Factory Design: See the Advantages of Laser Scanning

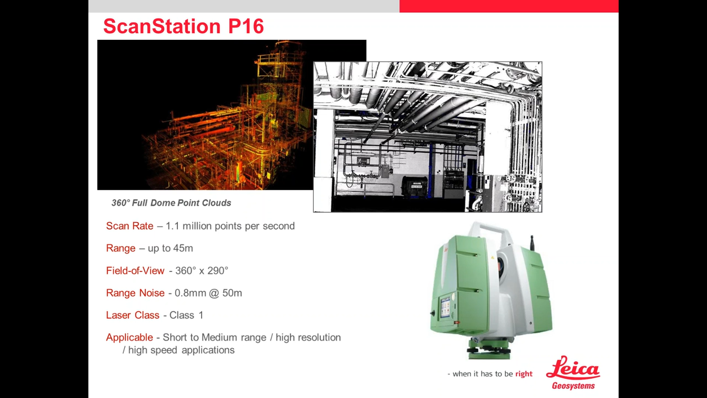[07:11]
At 50 meters, you can see there the range noise is less than a millimeter, which is something when you're in the market of looking at laser scanner. You want something that is very, produces and acquires clean data, meaning nothing really fuzzy. The P30 and 40, again, a little more short to longer range applications. Again, can be used very close applications as well.
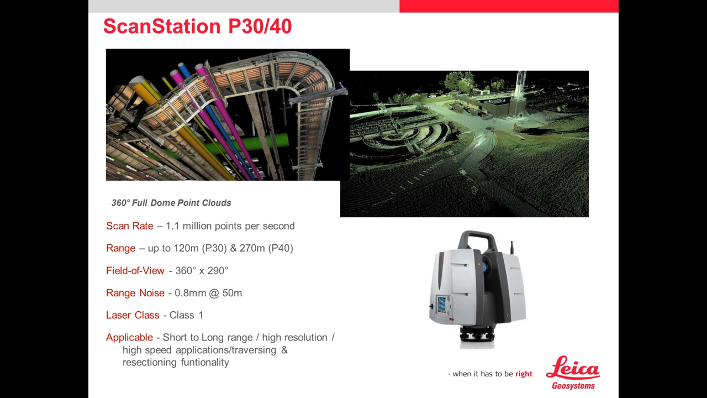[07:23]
That's more of your multi-use tool if you're a company that covers the full gamut. Basically the data, once you're captured, if you're familiar, if you're not, it just captures it in millions and millions of points.
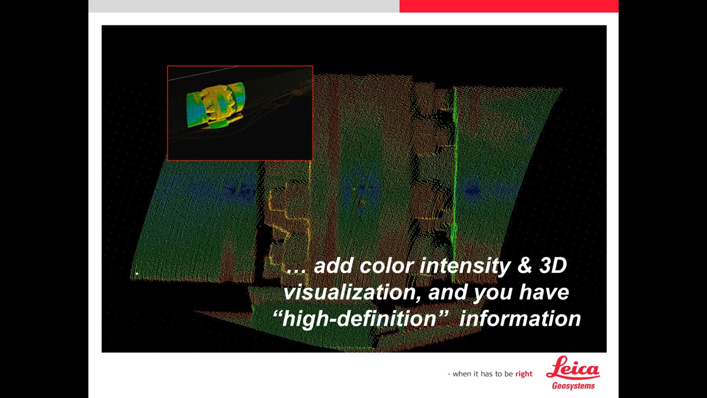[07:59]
You can see in the middle that it'll pick up welds. It actually picks up rust very well. We have companies that do ridge inspections very quickly, where rust will just stand out very amazingly, actually.
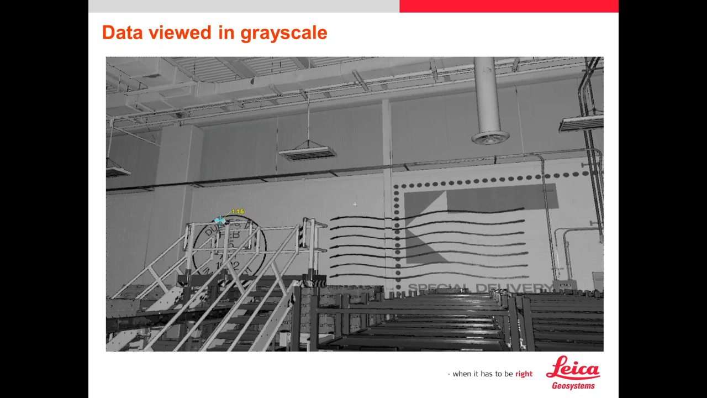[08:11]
You can change the, just by a click of a button, you can change the data to view it in grayscale, if you will, or add the color from the camera. These scanners, all three of them have an onboard camera with HDR capability as well. So you can take photos after the scan, and you can apply the RGB value of the photos that it was taking to the actual points to give you a real vivid picture,
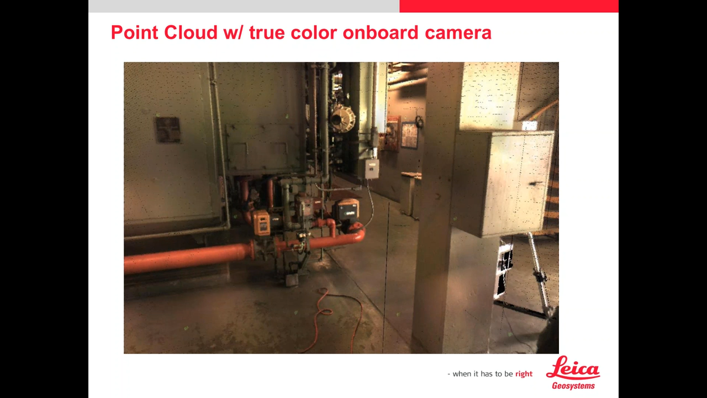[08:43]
which is a good idea. In this case, you know, you can see the lines that are colored differently. And maybe sometimes, if the user just didn't get quite enough data at the time at the project, you could always resort to the photos and use that as well.
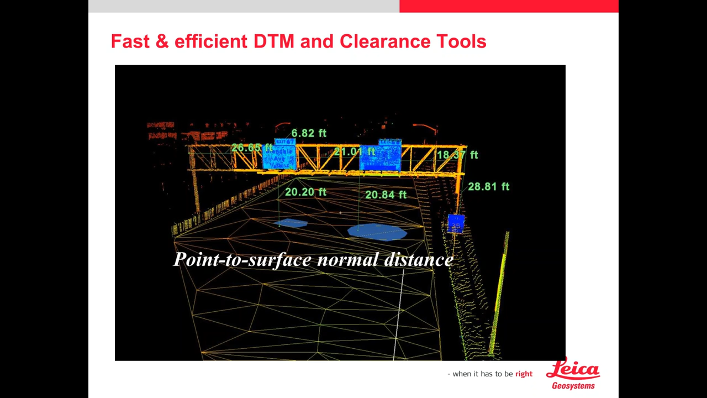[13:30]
That's just doing it against a DTM. A DTM is a mesh, if you would, of a surface. It looks more of a triangulated area. A lot of companies are using it for quick and accurate verification of things right on the fly immediately. Steel like you see here. Do five different types of steel, many different cylinders and components.
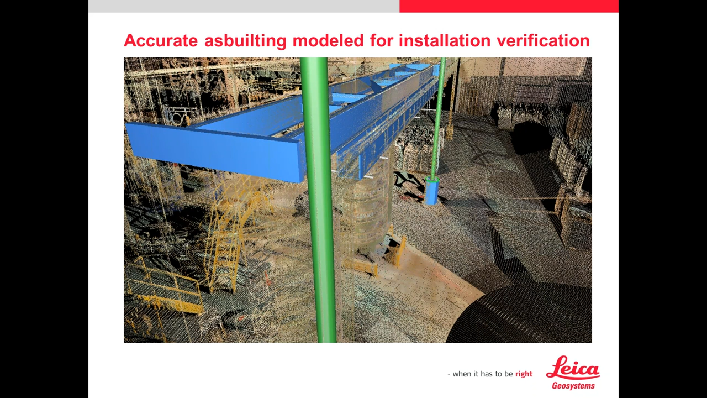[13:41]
Here's an example of basically an alignment that is used in this case as a roadway scenario. Alignments can be cut, cut sections are done, and PDFs can be created. Again, this is more of a civil application. You can use it in a facility too. If you want, say, a certain bay or a certain column line,
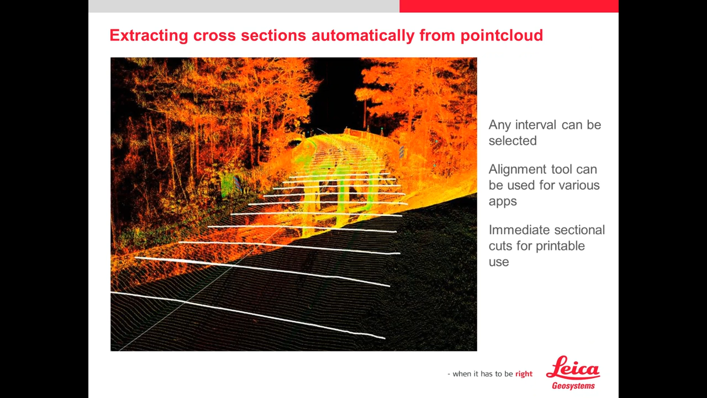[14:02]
you could run down as well. See a lot of customers also using this for, this is very key in facilities with equipment placement. There's the bolt locations and they want to obviously match and make sure that's accurate before the equipment is lifted.
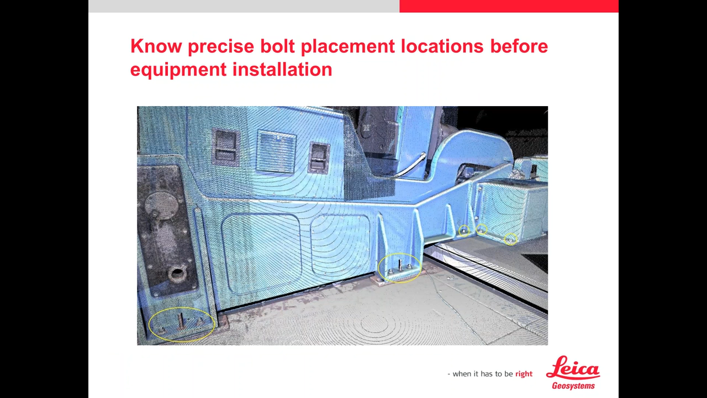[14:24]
It's too much time to hold in place before that has to be retrograde in place. Finding, getting a lot of feedback from customers that are loving this. It's just a great way, another way to use the tool and the data. Or you can simply extract into 2D line work, if you wish, or 3D line work. A lot to do it.
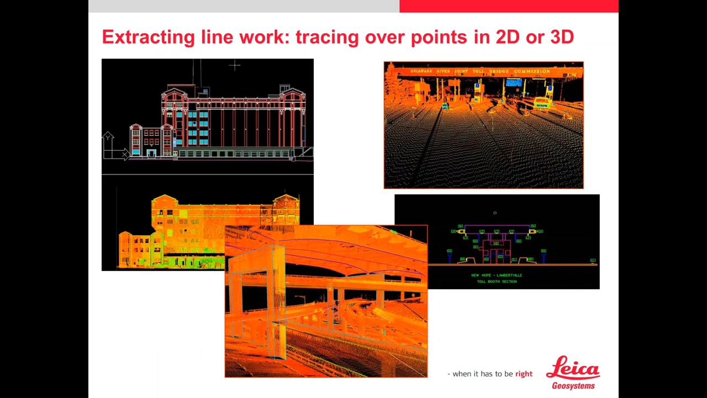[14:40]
Here's just an example of taking reality, point cloud, modeled items. It all depends on what you do.
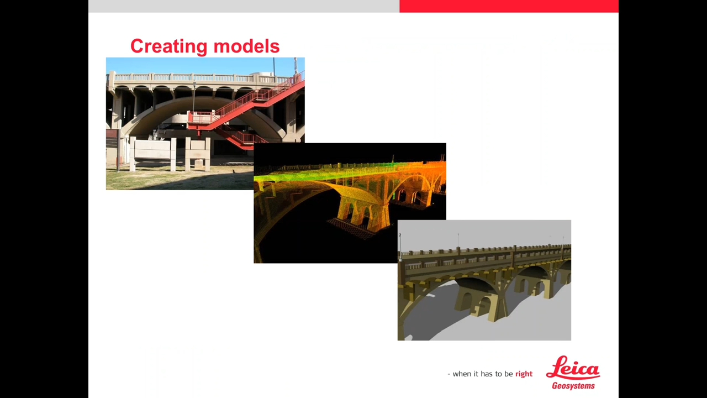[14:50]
And again, maybe the customer just wants to know clean cut measurements. It's how you can use that data afterwards. If it's an owner operator, how you can only turn that data over to them. And I'll discuss that in a few minutes about asset, facility, and management.